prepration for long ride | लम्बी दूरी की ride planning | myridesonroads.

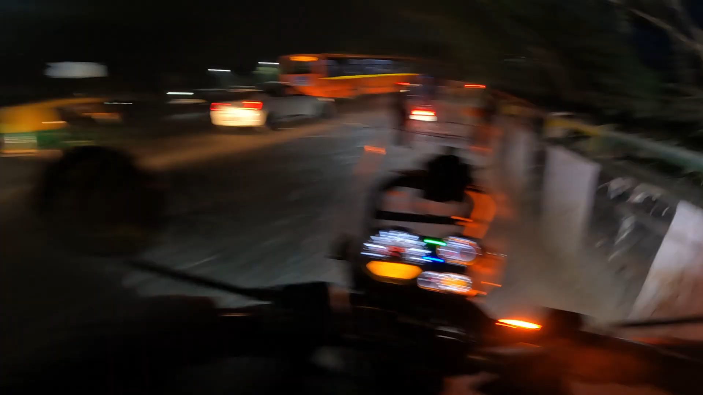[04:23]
तो चलो अब मैं आपको इसका लाइट डिखाता हूं रोड प्रेजन्स कैसी इसकी ठीक है चलो तो दोस्तों हम चेक करने आए है रोड प्रेजन्स ऑफ लाइट जो हमने लगवाई है ठीक है अभी तो इस बाइक के अंदर आप देख पा रहे हैं ये सिर्फ हैड
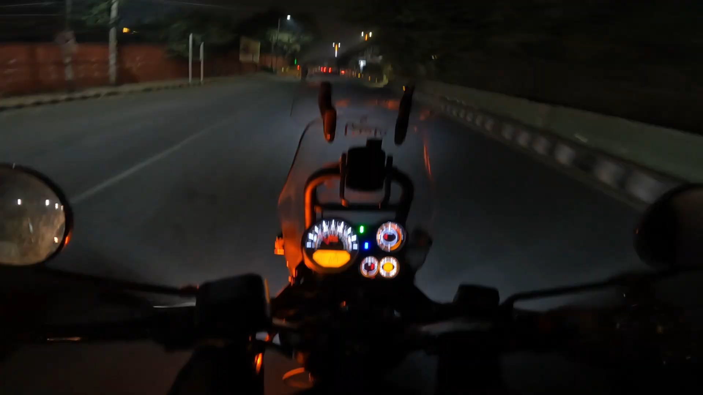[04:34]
लाइट जल � यह उपर की
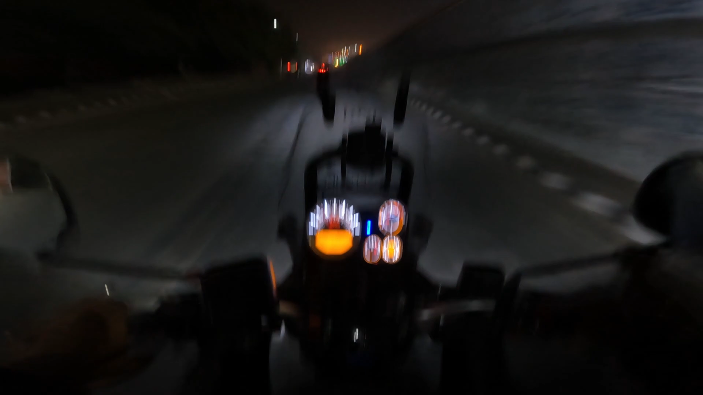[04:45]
यह वाली दोनों छोटी लाइट ठीक है यह इस तरीके से मुझे सेटिंग करनी पड़ेगी इनकी यह देगे है यह यह यह
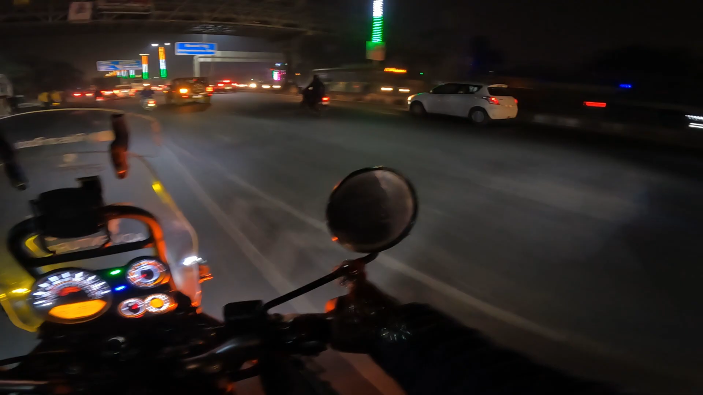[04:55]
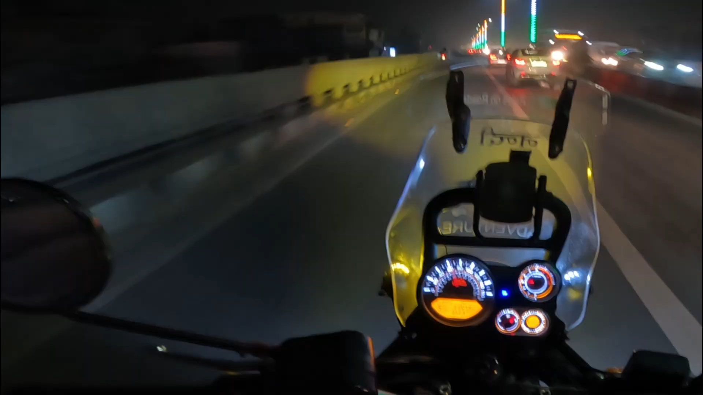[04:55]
देखो बाई यह पीछे से कुछ इस तरीके से दिख रही है